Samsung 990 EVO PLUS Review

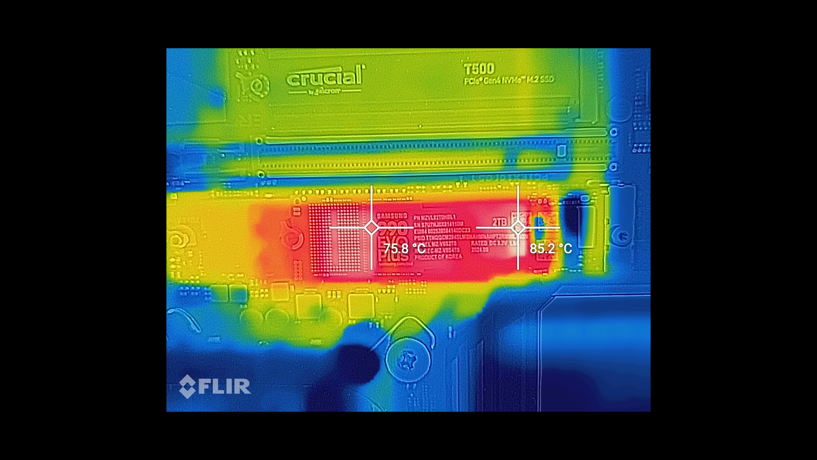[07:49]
Now, when you actually stress the drive without a heatsink or any extra airflow, it gets very hot and it does throttle.